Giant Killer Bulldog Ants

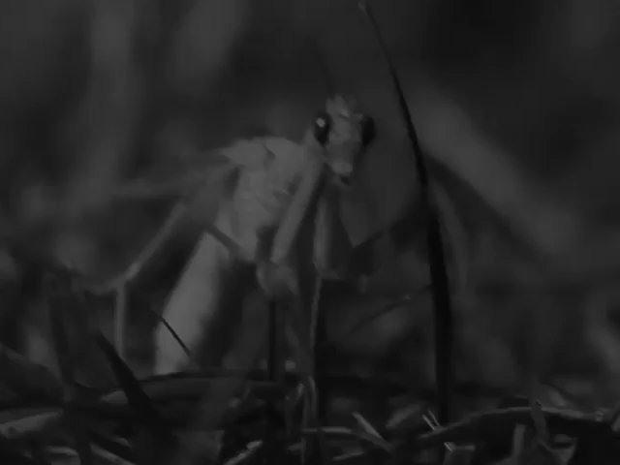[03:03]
It's a mantis fly But it's not alone
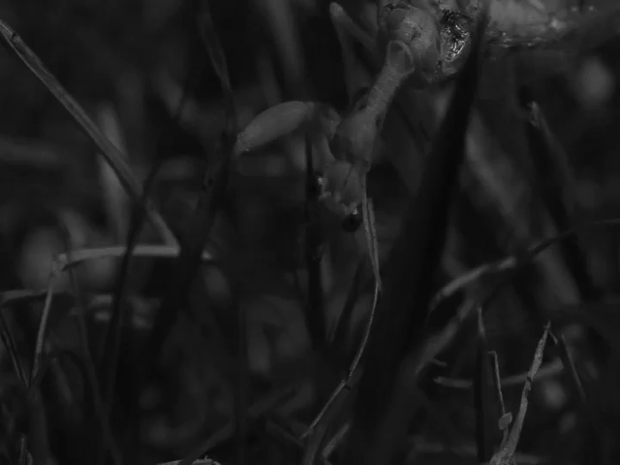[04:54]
Something's not right, this mantis fly has deformed wings and its movements are slow and cumbersome.
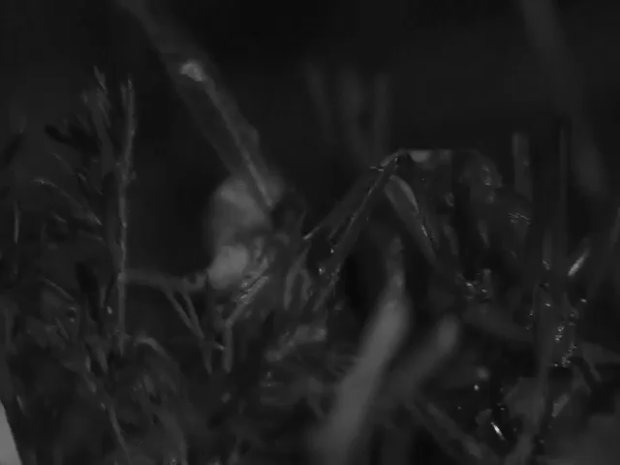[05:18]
With the front legs of the mantis fly trapped, its only defence is now rendered useless.